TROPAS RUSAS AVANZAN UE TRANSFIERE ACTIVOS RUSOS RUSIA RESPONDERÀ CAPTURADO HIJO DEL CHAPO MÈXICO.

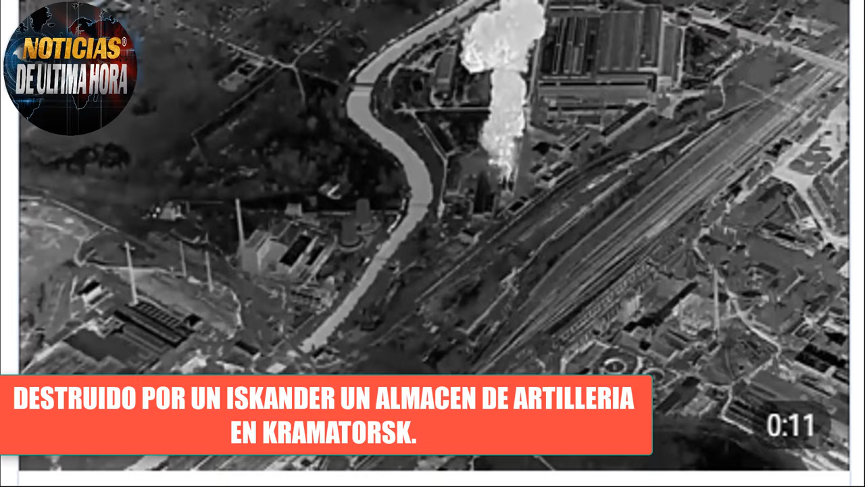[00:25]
El impacto de los misiles destrozó dos talleres de reparación y restauración de vehículos blindados, donde tras las explosiones se desató un incendio.